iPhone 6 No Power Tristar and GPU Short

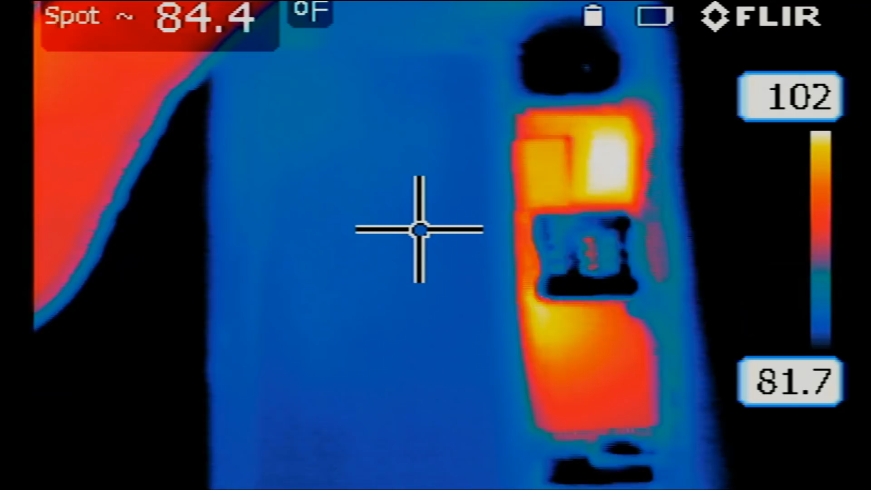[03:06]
On screen: spot 84.4°F
We can see that the CPU is on, but we have something unusual down on the bottom center.
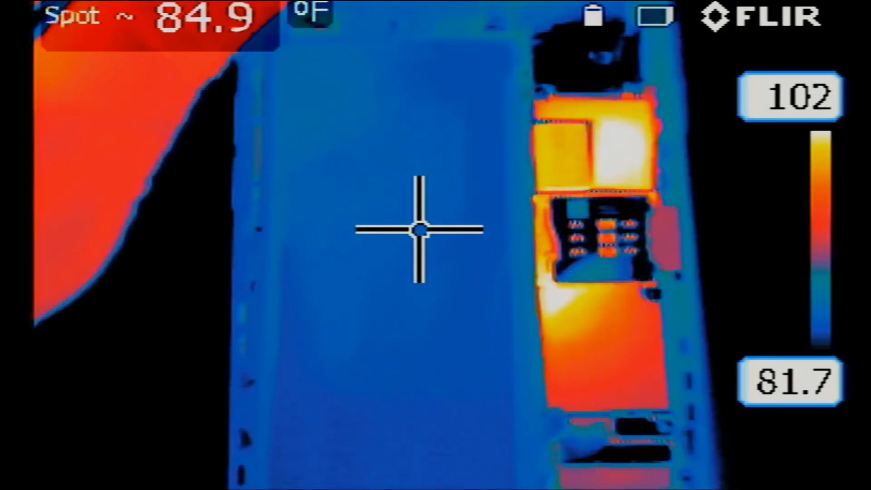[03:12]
On screen: spot 84.9°F
Let me go to manual mode. I can tell that heat in this area is not usual. This is abnormal.
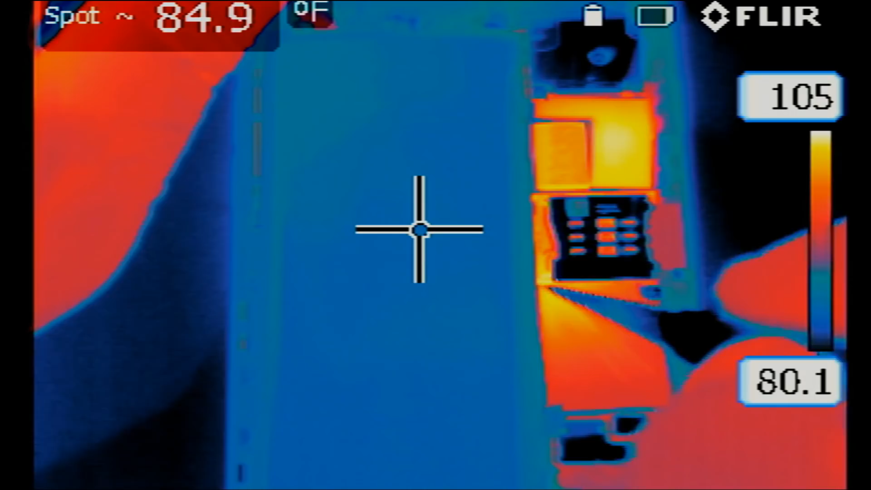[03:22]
On screen: spot 84.9°F
What's down here? It may not be this side of the board, but it could be the other side of the board. And on the other side of the board, this location is the tri-star chip.
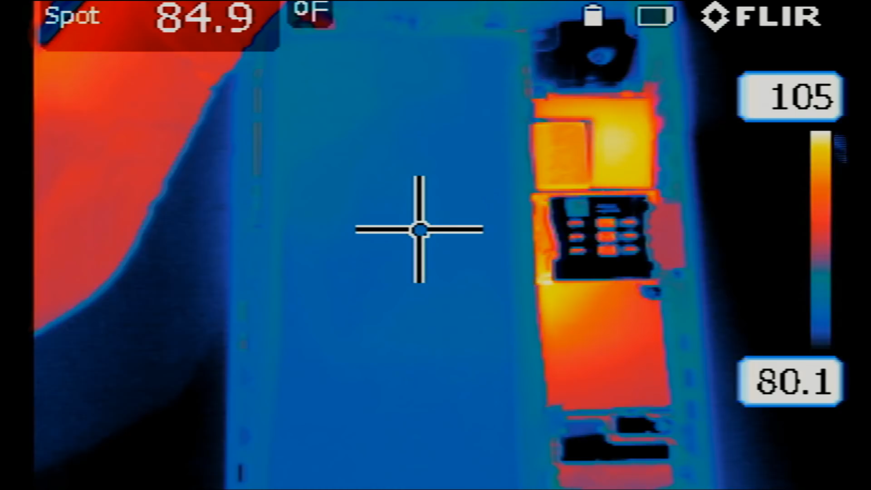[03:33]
On screen: spot 84.9°F
So we're going to have to remove the board and inspect the back to see what's going on. When we inspect back of the board under a thermal cam, we will be able to pinpoint where the heat is coming from.
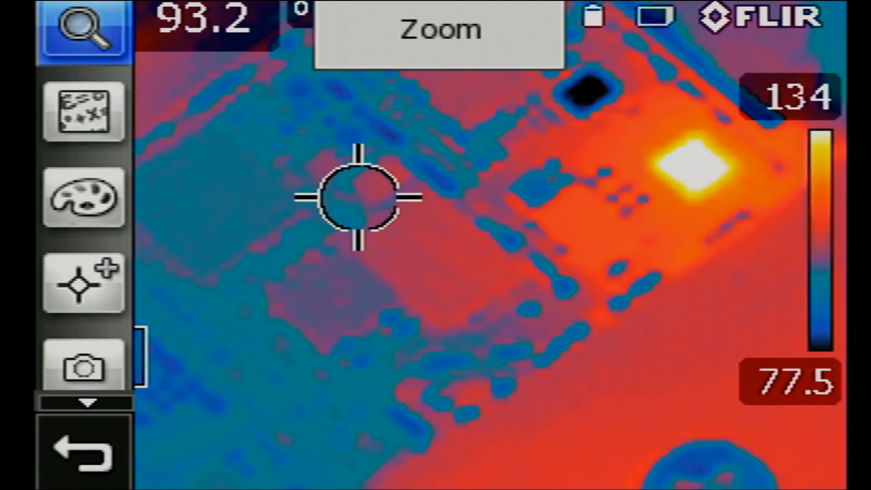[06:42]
This is the tri-star area right here. And let's power it on. Look at this. Tri-star is the one that's getting hot. The chip itself is getting hot. So tri-star is most definitely the problem.